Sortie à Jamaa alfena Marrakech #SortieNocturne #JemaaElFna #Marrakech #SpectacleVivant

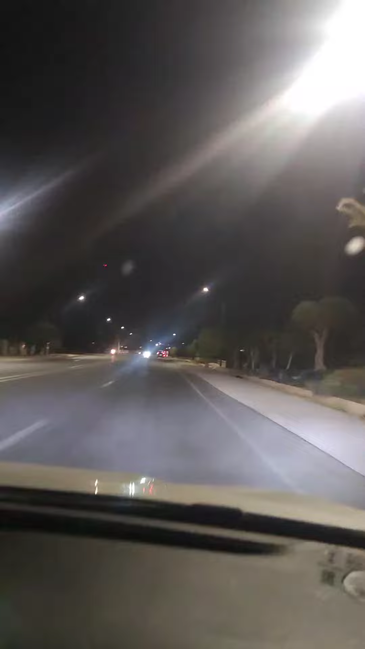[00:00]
ايو هجيت اه بهذا الفيديو ونشارك معكم وحد الخرجة كنا صفرنا المراكش ودوزنا واحد ملاسي الخرجة زوينا ومن بين هدوك الخرجة هادي خرجة دوزناها خرجنا بالليل مشينا لجمع الفنا
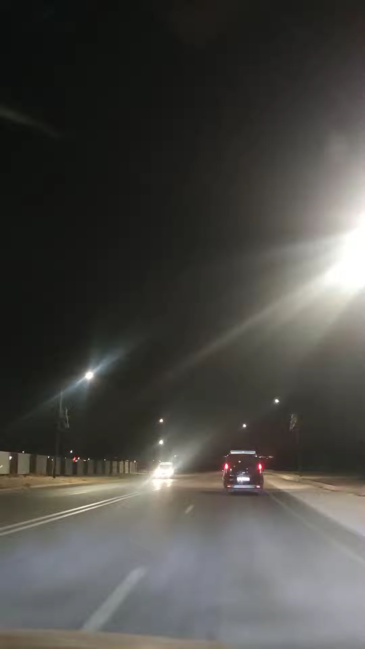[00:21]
وحنا دبقاتين طريق خاية شوية خاوية انا غنضوب للطو موبيل وكانت دازت واحد صهرمنا مشينا لجمع الفنا انا غاتين وصلوا لي ان شاء الله دباب شاعلين الليل الليل والبق ما يزهق اتقول شي واحد كي يدور اير الناس ملي كتنحق